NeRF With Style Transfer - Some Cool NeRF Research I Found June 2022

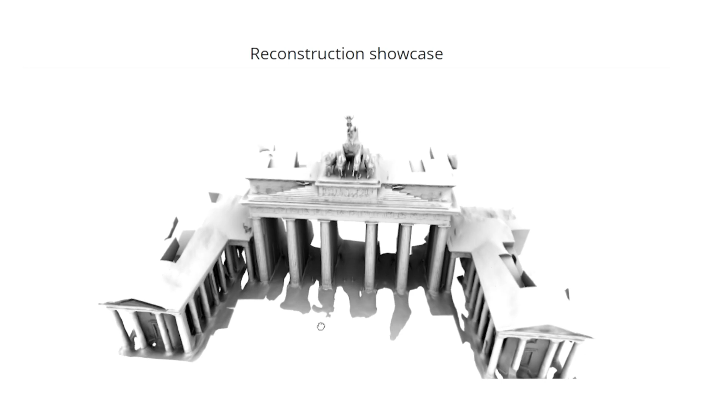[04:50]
This is done without having lighting problems that would easily affect the resulting render in other NERF research and retaining high quality 3D render of objects.